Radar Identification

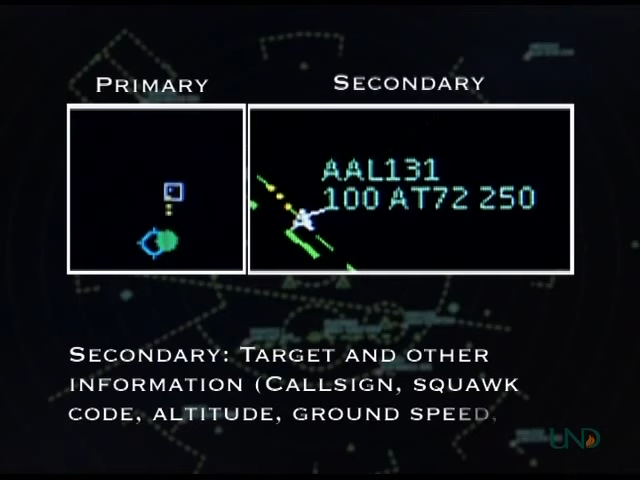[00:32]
It shows the call sign, squat code, altitude, and ground speed of the aircraft. There are six methods that can be used to radar identify a target. These six methods are divided into two groups. Three methods are used for primary only targets and three are used for targets displaying secondary information.
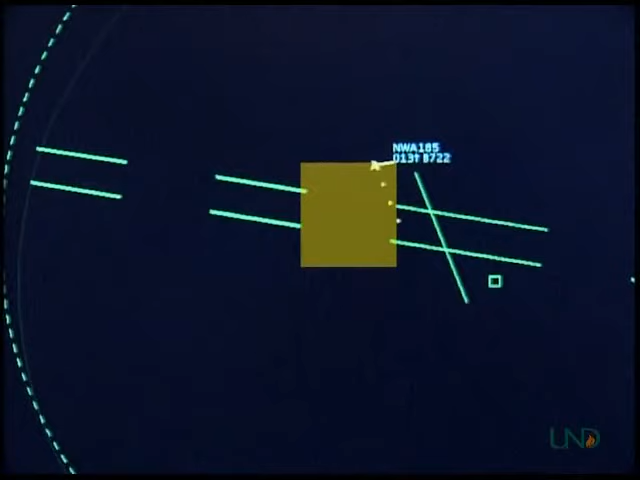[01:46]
The controller sees Northwest 185 within one mile of the departure end of the runway and radar identifies the target. Northwest 185, Academy departure radar contact.
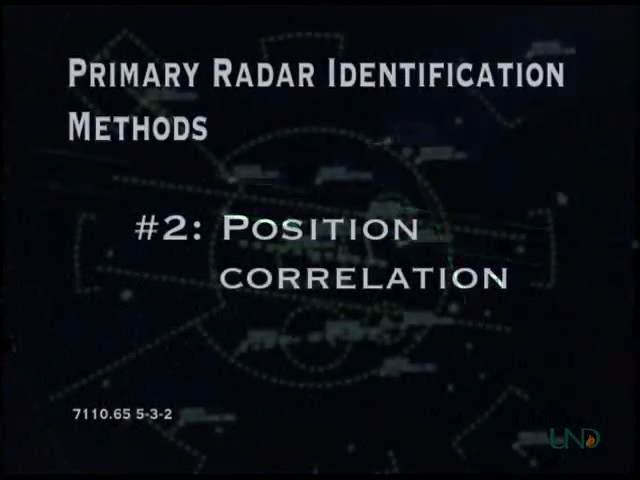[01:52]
The second method is called position correlation. This method involves the pilot reporting his or her position relative to a fixed or visual reporting point and the controller observing the target at that location in a heading that is consistent of the pilot's reported intentions. In this example, an aircraft has just taken off from Lazy J Ranch heading north.
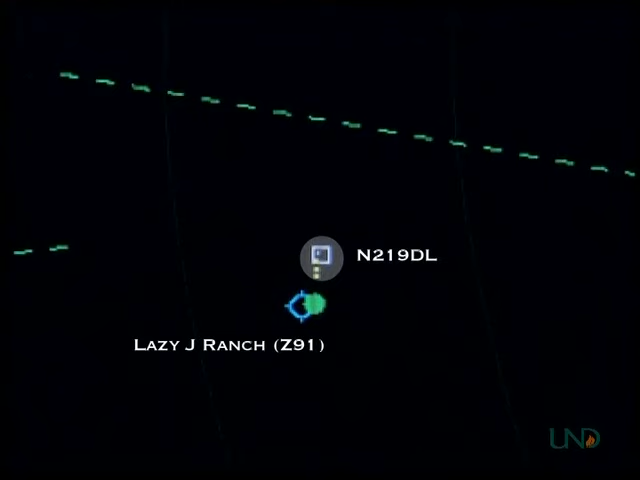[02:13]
The pilot is squawking VFR and is requesting flight following. The pilot reports that he is one mile north of Lazy J Ranch.
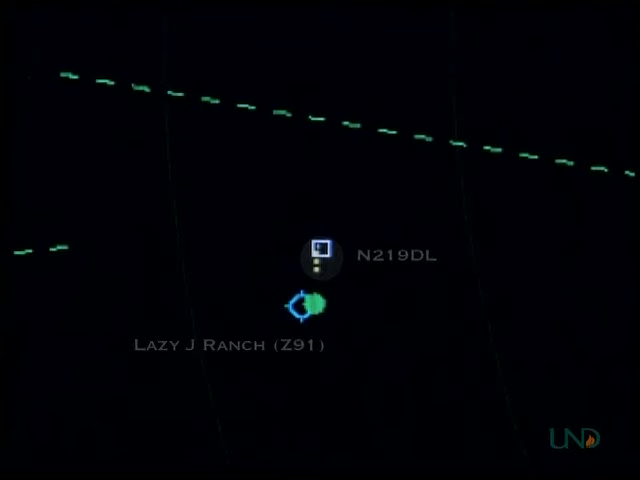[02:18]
Academy departure. November 219 Delta Lima. We're King Air.
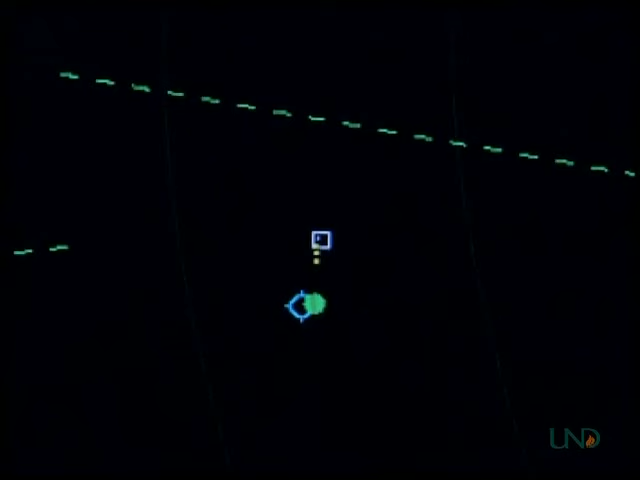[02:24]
We're one mile north of Lazy J Ranch. Passing 2,000 for 5,000 requesting traffic advisories. The controller observes the target in that position and radar identifies the target. November 219 Delta Lima. Academy departure radar contact. The third method utilizes identifying turns. An identifying turn is defined as a turn of 30 degrees or more. When issuing identifying turns, be mindful of other aircraft in the area.
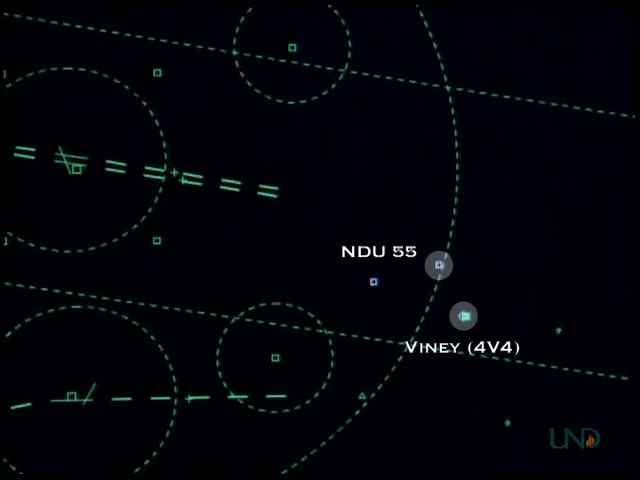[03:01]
Academy departure. Sioux 55 is with you three miles north of Vinny
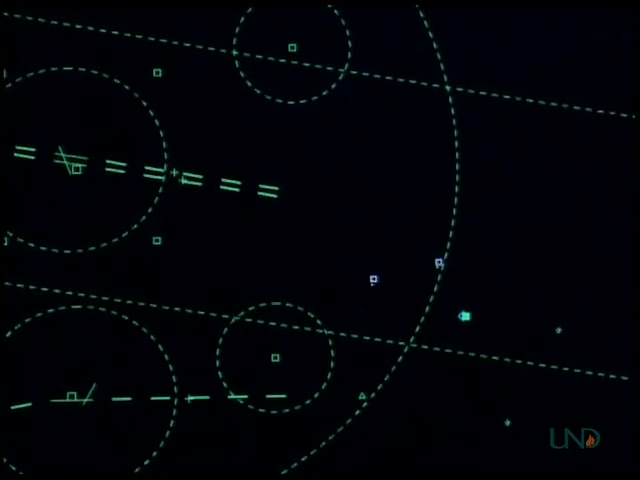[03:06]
Airport requesting traffic advisories for Piper Warrior at 6,500.
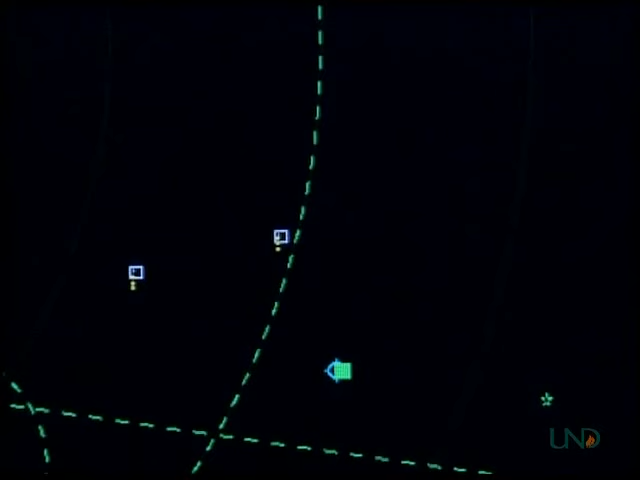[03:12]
Sioux 55, Academy departure. Turn 90 degrees right for radar identification. Sioux 55, right 90 degrees.
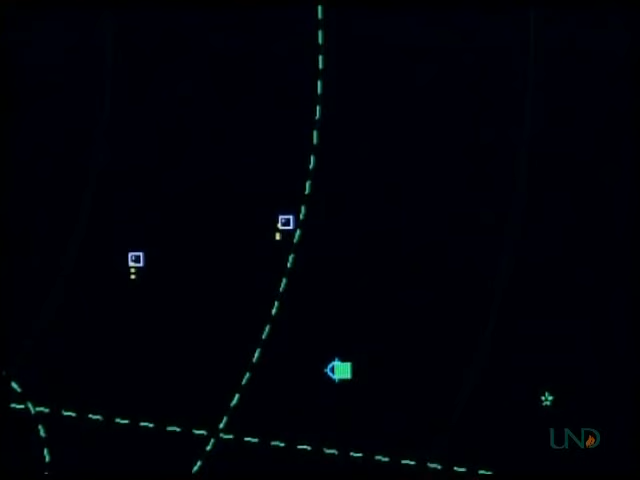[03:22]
Once the target is observed making the turn, the controller radar identifies the target, advises the pilot of his position, and instructs the pilot to resume own navigation. Sioux 55, radar contact 3 miles northwest Vinny Airport, resume own navigation. Any of these three methods can be used to radar identify a target. However, if at any time you are uncertain of a target's identity, you must use more than one of these methods. For example, if you receive a position report but several aircraft are in the vicinity of the fix or reporting point,
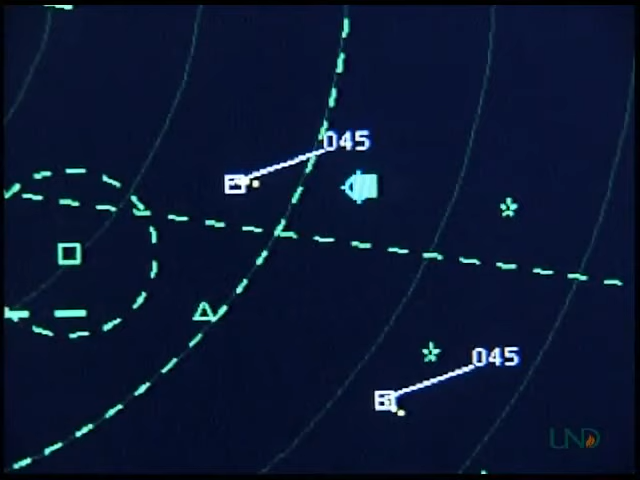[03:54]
you can issue an identifying turn or more than one identifying turn to ensure that you are identifying the correct target.
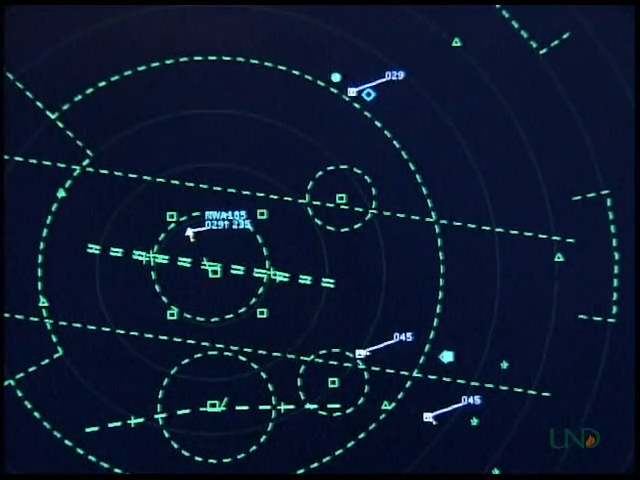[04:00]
When in doubt, always err on the side of caution. In addition to the three primary radar identification methods, there are also three secondary or beacon methods. The first method involves asking the aircraft to ident. The pilot will activate the ident feature on the aircraft transponder and the target will begin to blink on the radar scope. In this example, Northwest 185 has departed from Academy, but no rolling call was received.
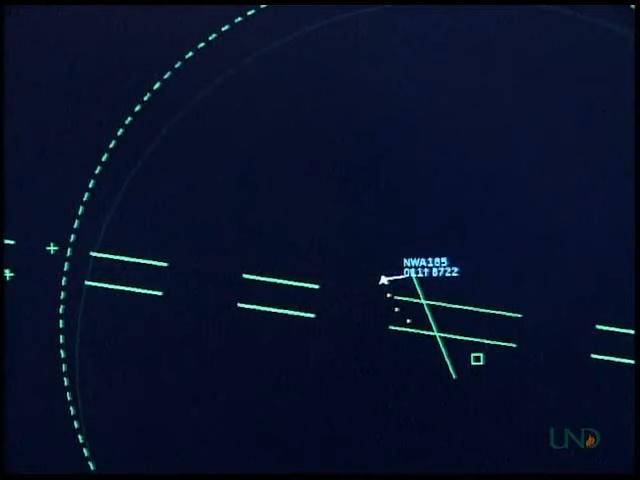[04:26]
Even though the data tag shows that the aircraft is Northwest 185, the controller must use an approved method to radar identify the aircraft.
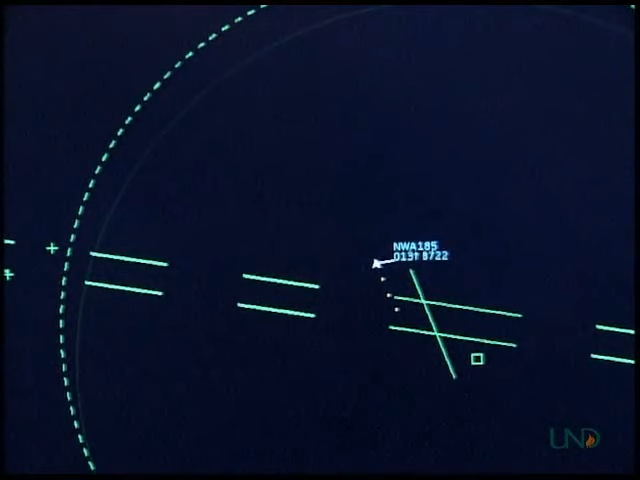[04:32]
Academy departure, Northwest 185 is with you climbing through 1,400 for 5,000. Northwest 185, Academy departure, ident. Northwest 185, ident. The controller instructs the pilot to ident, observes the target flashing on the radar display, and identifies the target.
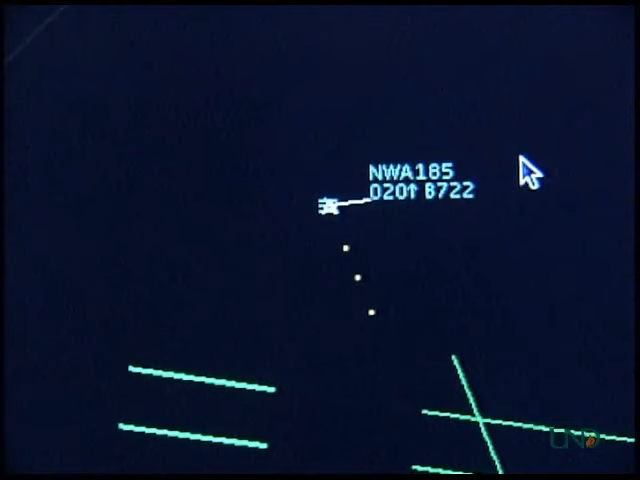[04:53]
Northwest 185, radar contact 3 miles north at Academy Airport. The second method involves instructing the pilot to
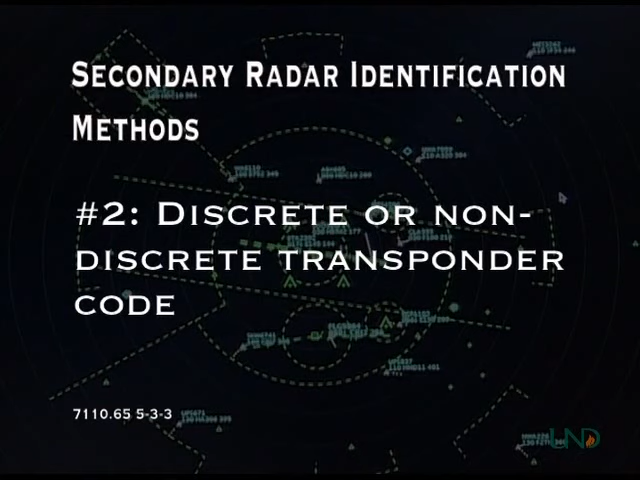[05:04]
change to a discrete or non-discrete transponder code and to observe the change on the radar display. In this example, November 219er Delta Lima has entered Academy airspace, is squawking VFR, and requesting radar services. Academy approach, November 219er Delta Lima is with you inbound from the north requesting traffic advisors into Academy or a King Air at 4,500.
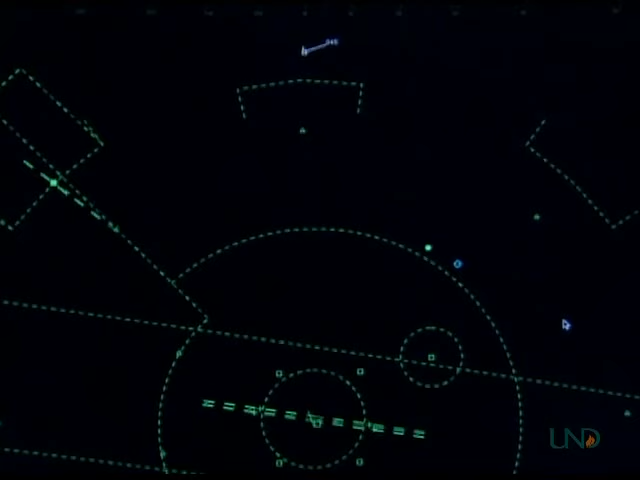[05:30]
The controller instructs the pilot to squawk 0101 and observes the code change on the radar display. November 219er Delta Lima Academy approach, squawk 0101.
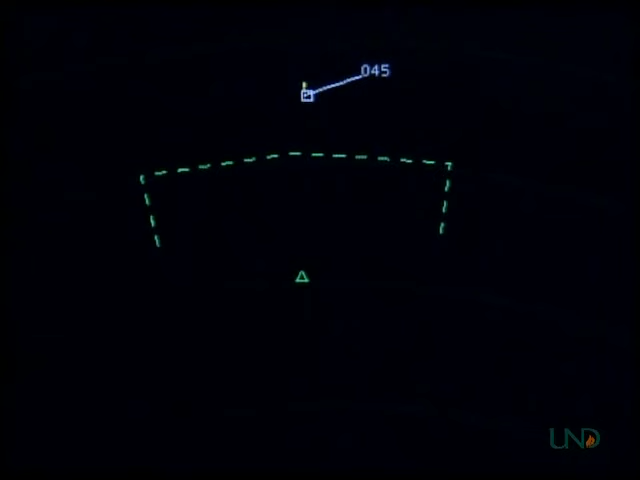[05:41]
November 219er Delta Lima 0101. The controller then radar identifies the target and advises the pilot of his position.
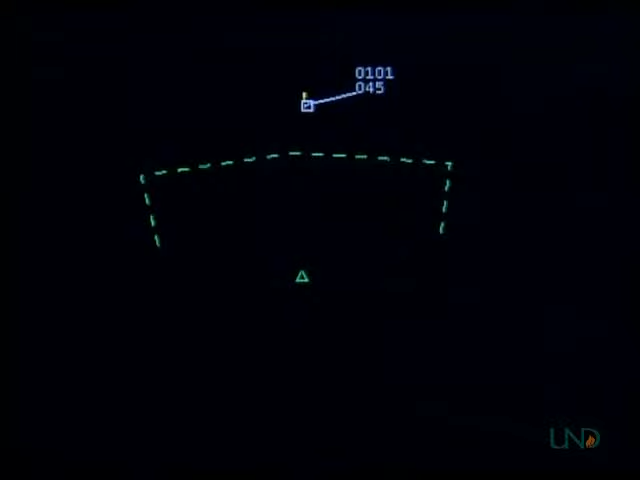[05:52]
November 219er Delta Lima radar contact, 35 miles north of Academy Airport. The third method is to have the pilot squawk standby. On your radar display, you'll notice that the secondary information will disappear as the pilot changes the transponder to standby mode. Then instruct the pilot to squawk normal and observe on the radar display that the secondary information returns. In this example, Northwest 185 has departed Academy Airport, but no rolling call was received.
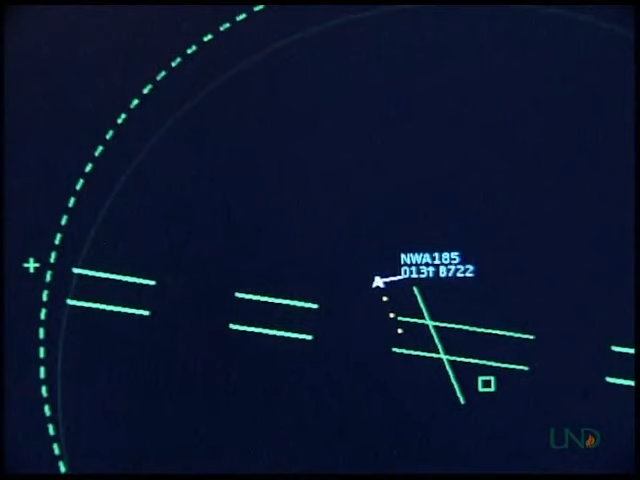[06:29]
Academy departure, Northwest 185 is with you climbing through 1300 for 5000. Northwest 185, Academy departure, squawk standby. Northwest 185, squawk standby. The controller instructs the pilot to squawk standby. The controller observes that the data tag disappears. The controller then instructs the pilot to squawk is assigned code and observes that the data tag returns. Northwest 185, squawk normal. Northwest 185, squawk normal.
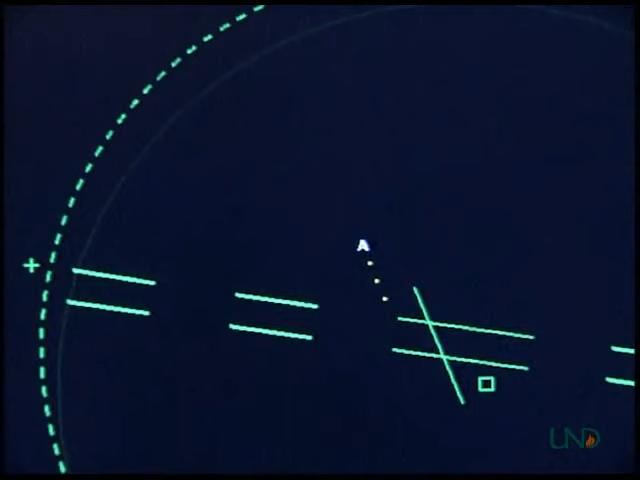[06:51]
The controller then identifies the target and advises the pilot of his position. Now for a quick review. And the